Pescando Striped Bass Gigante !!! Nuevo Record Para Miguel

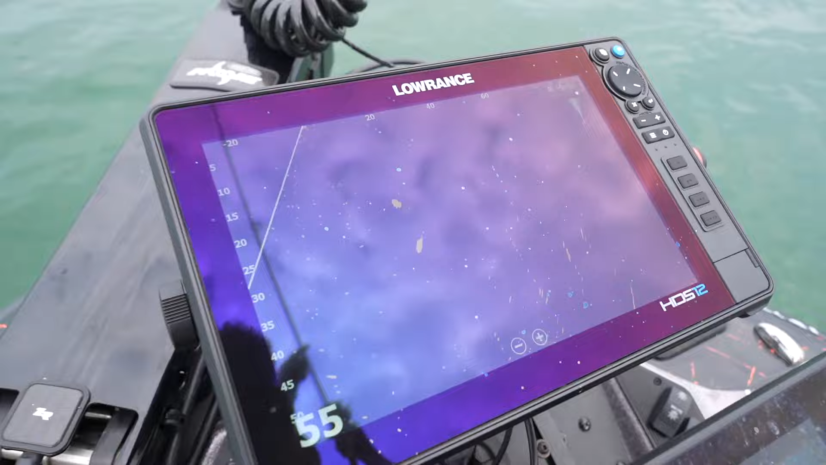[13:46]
Sí, el que eso ve como que quiere nadar para abajo. ¿Sí? Alcánzalo. Ya no le metas palo, viejo. Ahí ya está afuera los palos. Alcánzalo.